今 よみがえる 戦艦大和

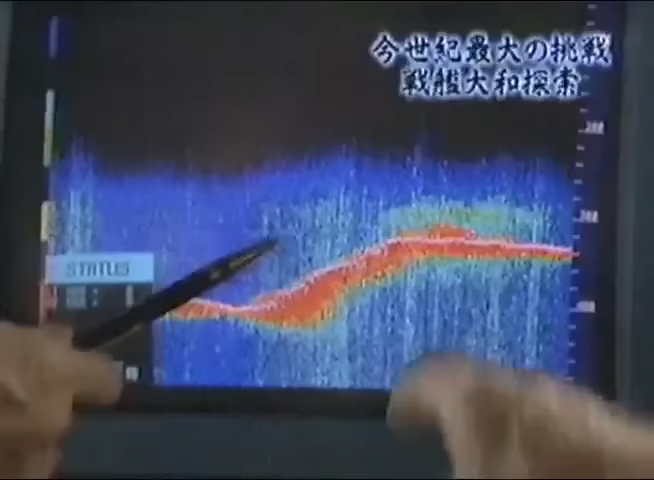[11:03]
探査船の音響測探知機が海底に眠る大きな物体を映し出した。
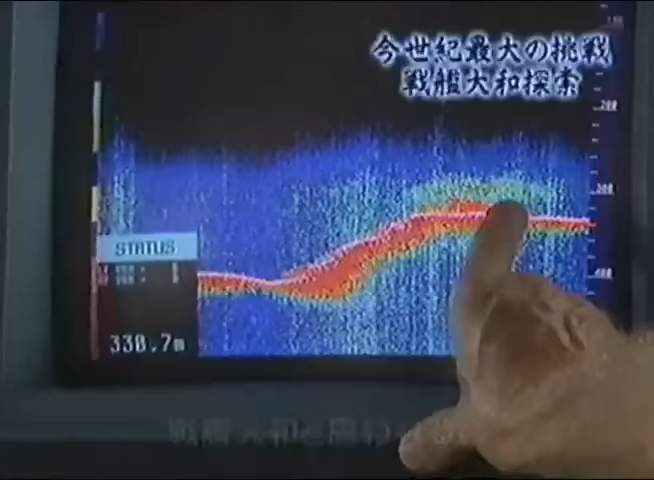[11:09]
On screen: depth 338.7 m
本当にこの影はヤマトなのか。